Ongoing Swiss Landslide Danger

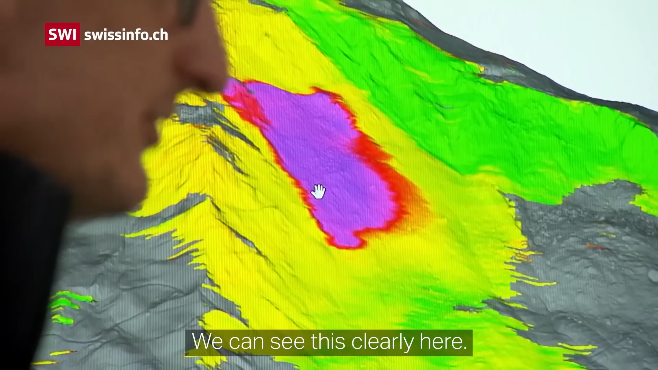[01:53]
You can see they're mapping the area. The purple and red is the most active zone of the slide.